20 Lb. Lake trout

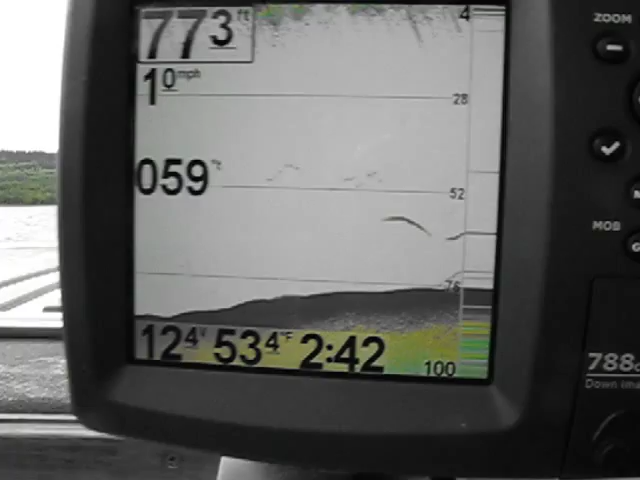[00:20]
We've only got these edges here
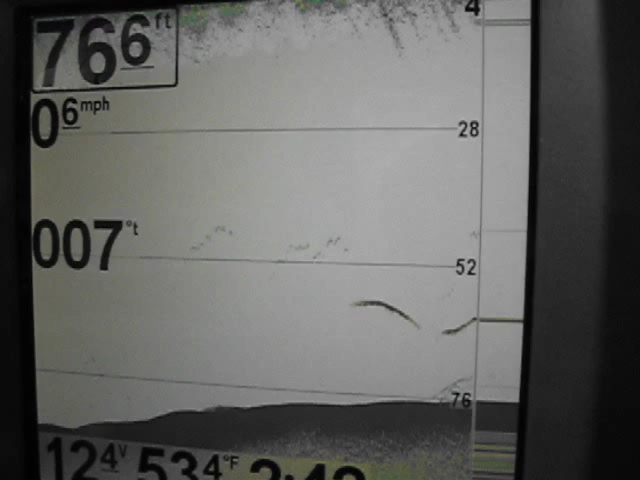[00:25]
42 feet that must be him up there that shown at 30 feet okay so he's about right there